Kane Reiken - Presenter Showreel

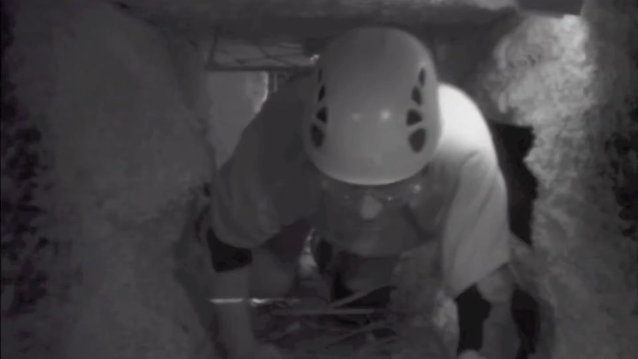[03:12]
Alright, Phil's through the second gate now. Is he going to make it through the tunnel?
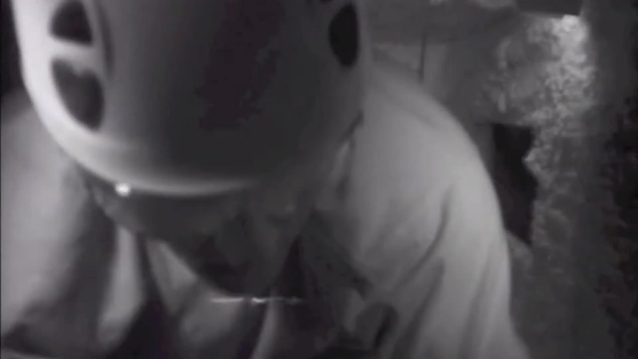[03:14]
Alright, here comes Phil. Can he do it?